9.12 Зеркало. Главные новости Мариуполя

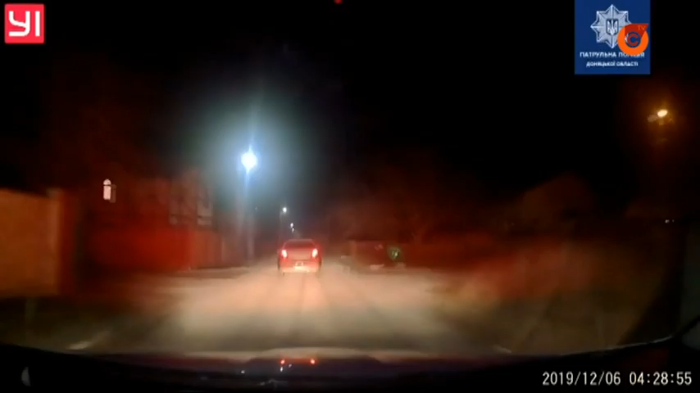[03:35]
Затримати порушника вдалося, коли той з'їхав за межі проїжджої частини.